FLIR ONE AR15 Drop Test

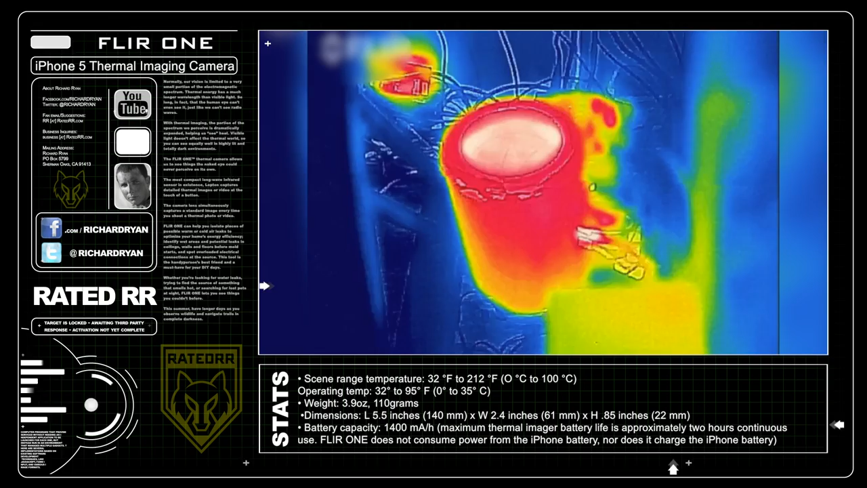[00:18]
With a lower price point, you sacrifice the sensitivity that you get from other thermal cameras, but the Flir ONE utilizes a video camera as well.
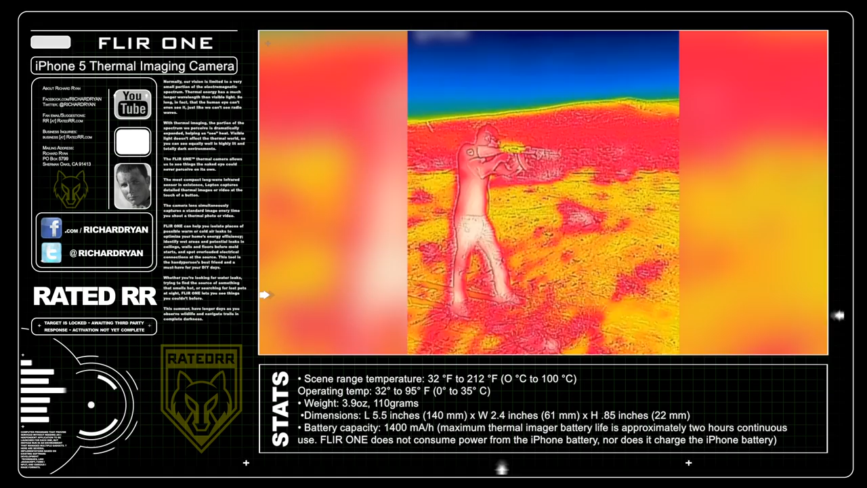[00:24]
This allows you to see the lines of shapes or even logos on shirts or flat surfaces, which makes for a very interesting and unique thermal image.